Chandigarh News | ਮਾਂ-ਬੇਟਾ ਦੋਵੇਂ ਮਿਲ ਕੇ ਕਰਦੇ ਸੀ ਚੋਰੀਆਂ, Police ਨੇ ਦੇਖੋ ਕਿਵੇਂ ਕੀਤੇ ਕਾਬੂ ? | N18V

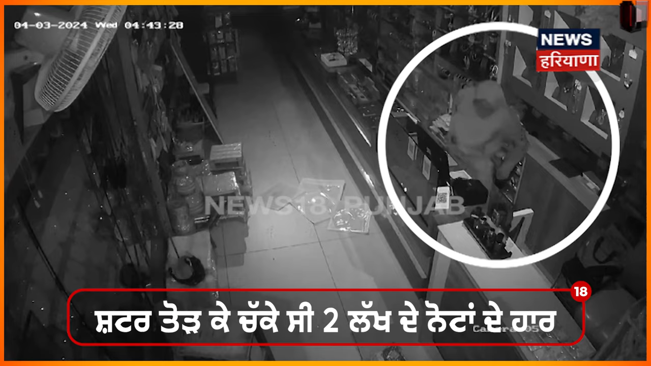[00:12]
किता गया है किया जा रहे है कि यह शक्स अपनी मादे नार मिलके पहला ता दुकान दा शटर तोड़़े सी फिर उस तो बाद दे विच चोरी दी वारदातनों अंजाम दिता जानदा सी ता दास्त ये की